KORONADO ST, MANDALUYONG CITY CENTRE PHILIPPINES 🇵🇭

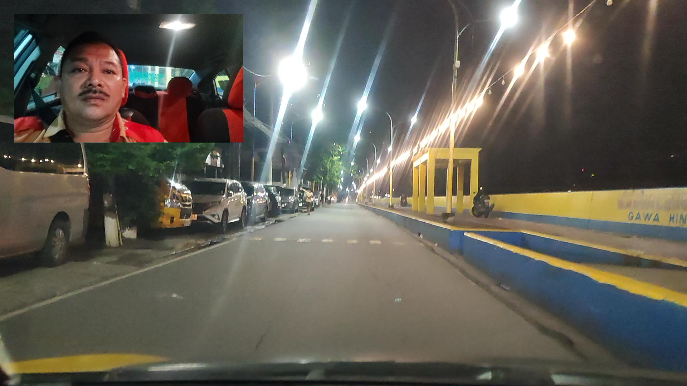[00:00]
Guys, kasalukuyan narito tayo sa Coronado Street. Dito itong matatagpuan mga kapabayan ko sa mga mandaloyong city. Ganito kaganda, kumbaga. Parang may piyesta. Kahabaan ang dito sa Coronado Street. Maraming ilaw, kumbaga. Dito may punti-kunti, tapos dire-direcho.
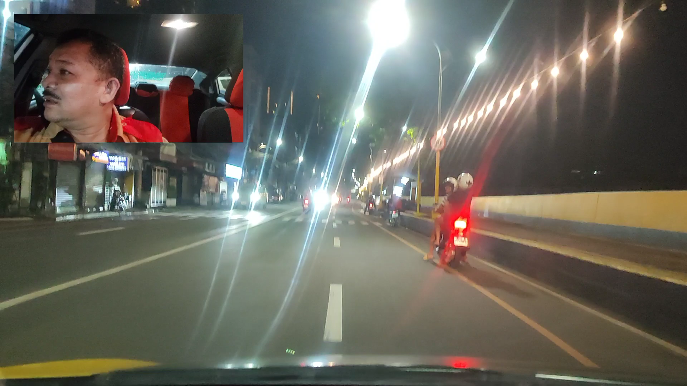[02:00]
Dito naman sa may bandang right side, sa left side ko pala kabayan. Ito yung Tibuli Garden. Tibuli Garden. Ayan. Sa right side, yan ay Ilog. Pasig River. Marami dyan namimingwit mga kababayan ko. Hindi lang natin ma ano ngayon dahil gabi ngayon. Pero sa araw, marami namimingwit dyan.